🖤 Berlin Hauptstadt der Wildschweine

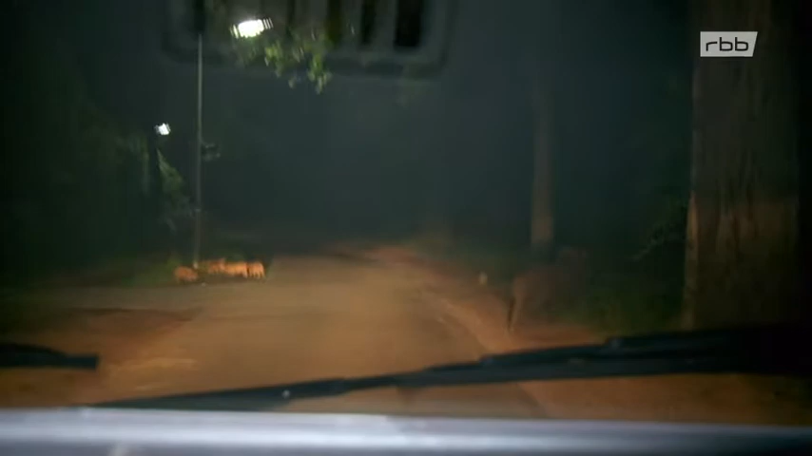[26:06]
Und natürlich die Leitbache als solches, drei oder vier Jahre, eine sehr helle ist das. Und die fühlen sich hier natürlich sauwohl.
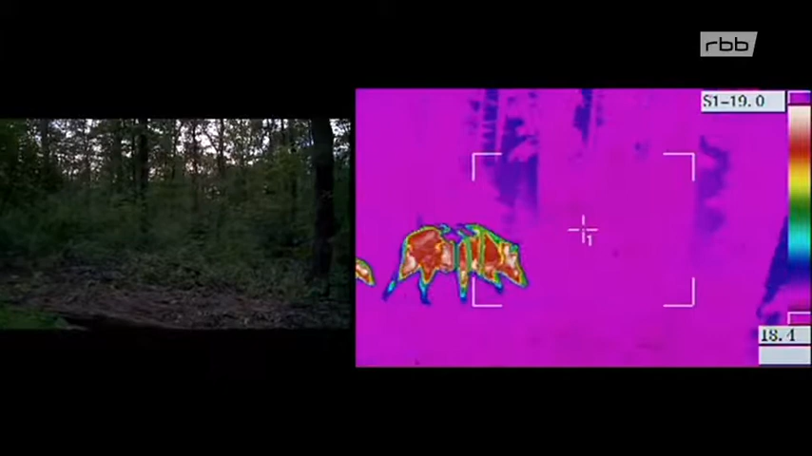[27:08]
Die Wärmebildkamera zeigt, wie viele Tiere sich parallel zur Straße im Wald befinden.
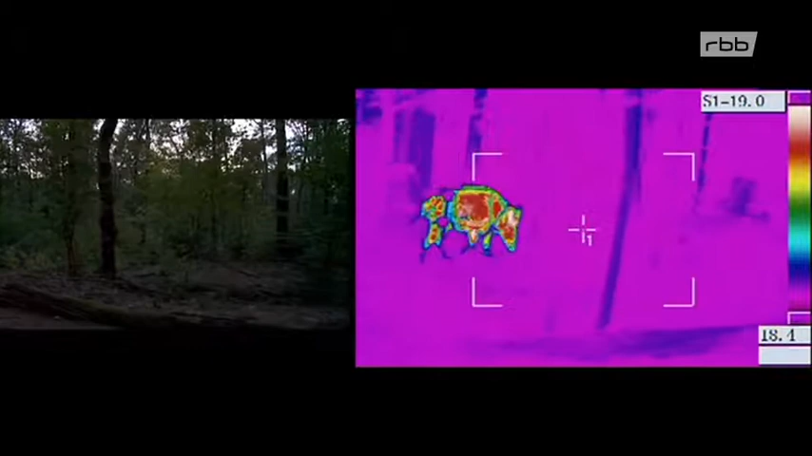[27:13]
Auf einem Kilometer sind es knapp 30. Sollte es an der Straße etwas Fressbares geben, so riechen sie es und kommen aus der Deckung.